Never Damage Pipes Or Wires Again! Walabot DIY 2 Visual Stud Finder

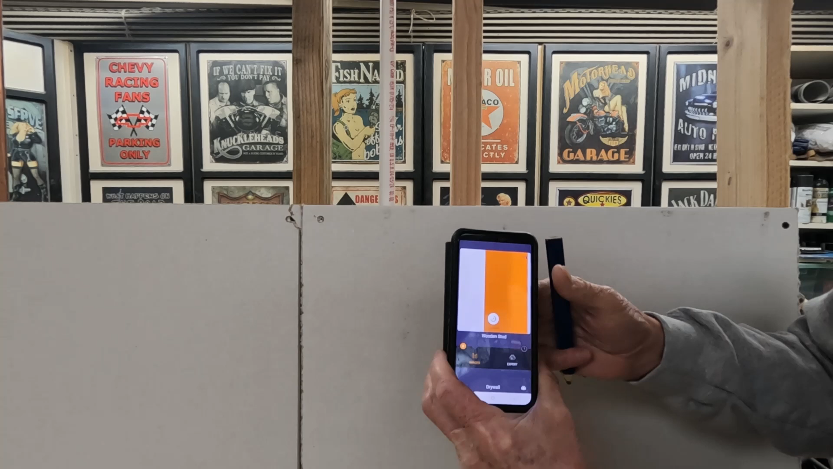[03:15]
Let me make it think it's seeing a stud here.
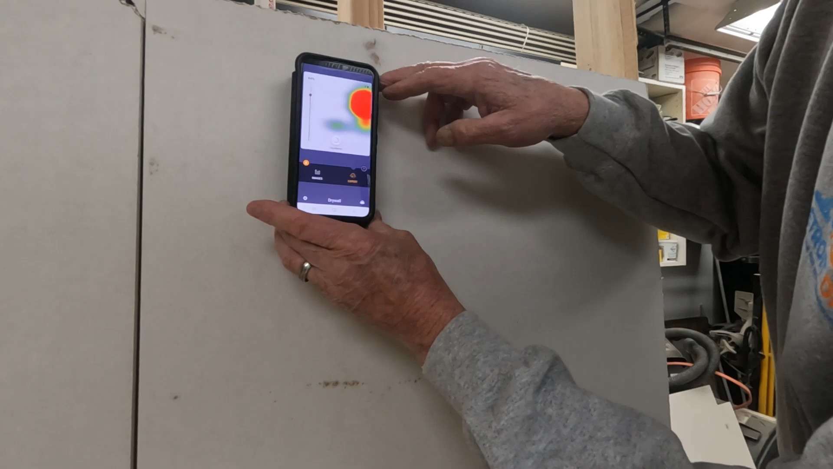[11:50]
You saw a little heat signature. Down there is the wire. Let's see if we can hold it. That's the wire right there.
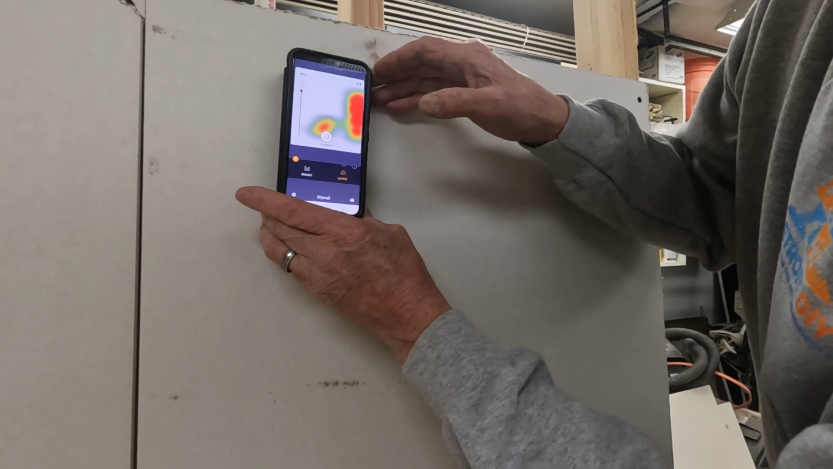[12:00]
And then as we move along, it's starting to show us that pipe and the wire at the same time. That's what these two images are right here, the pipe and the wire.